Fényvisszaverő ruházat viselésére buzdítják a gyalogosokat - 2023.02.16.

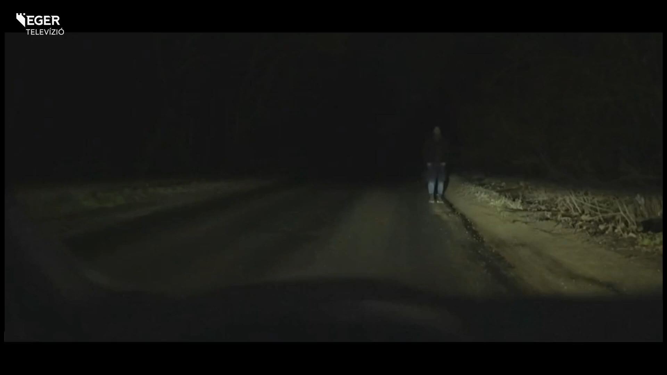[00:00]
Ez a videó azt mutatja be, hogy a sötét, a világos és a fény visszaverő ruházattal éjszaka korlátozott látási viszonyok között milyen távolságból észlehető az út mellett közlekedő gyalogos a gépjárműből. A Magyar Közút közösségi média felületén megosztott animáció jól szemlélteti,